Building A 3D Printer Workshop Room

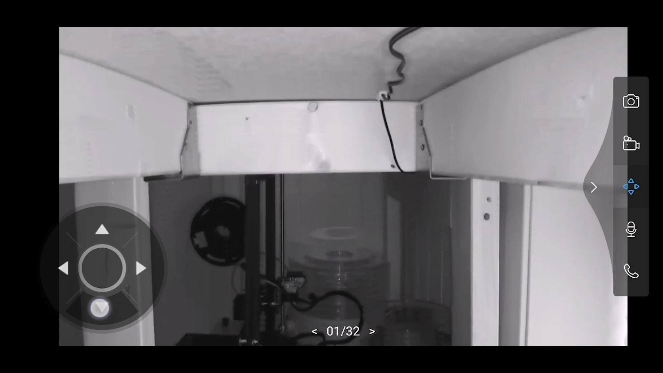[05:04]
So from my cell phone I can use this panoration mode. I can click on where I want to move it. And I can check out printers if they are running.